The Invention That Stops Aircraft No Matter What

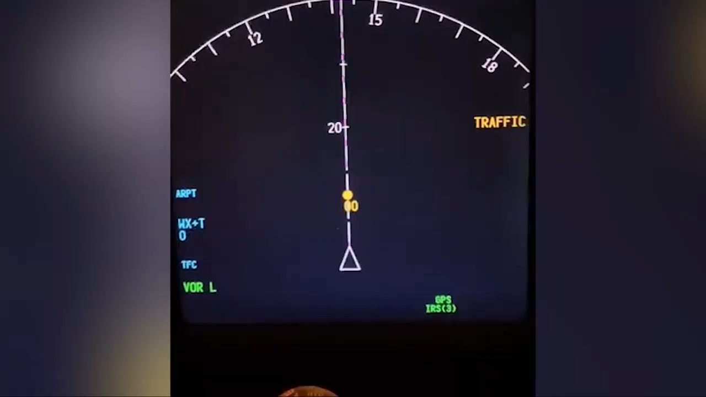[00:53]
specifically designed to prevent mid-air plane collisions. Looking parallel to the air traffic controller system, operating on ground TCAS operates differently than the ATC.
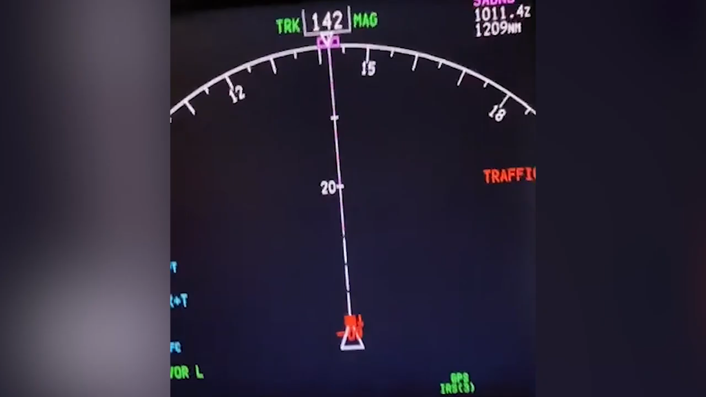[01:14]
thus providing the pilot with the information on the plane flying in the same altitude or direction.
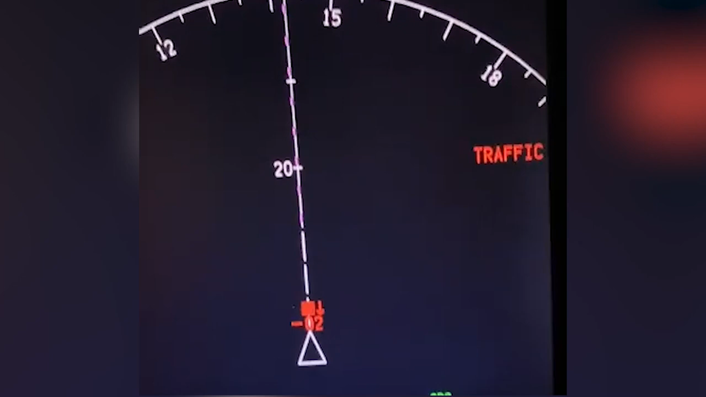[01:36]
which were actually the precise guidelines directing the pilot about the next step,
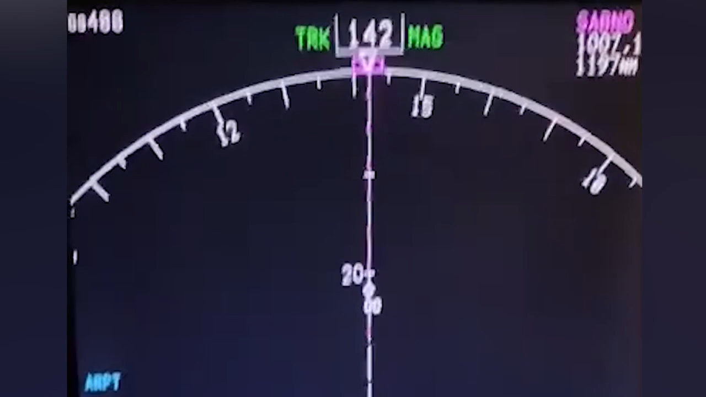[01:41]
usually directing the pilot to accelerate, climb, or adjust the vertical speed of the plane.